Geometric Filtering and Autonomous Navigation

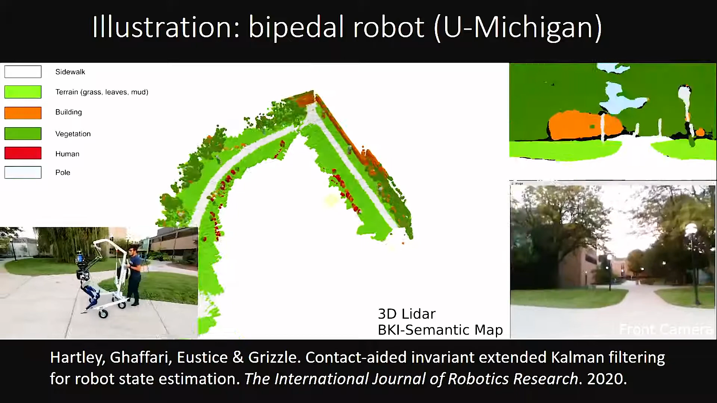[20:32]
To show you the kind of results the invariant EKF may achieve, you can take a look at this bigger scale experiment conducted by the same team at the University of Michigan,
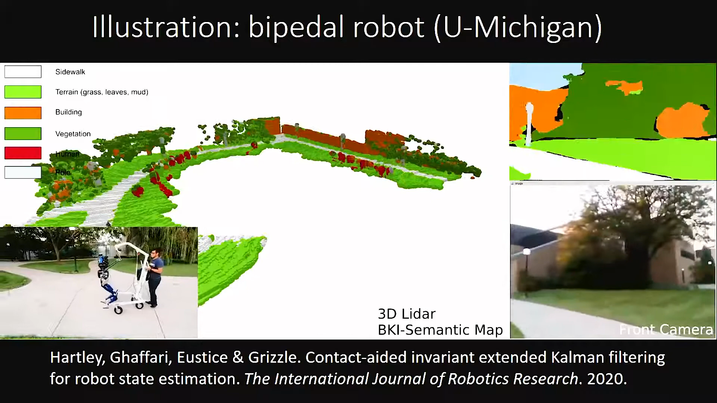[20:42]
where an invariant EKF inside the bipedal robot fuses inertial measurements with foot contact detections. We see the algorithm manages to accurately localize the robot, since it looks perfectly able to locate in a global 3D frame the images that the robot is recording.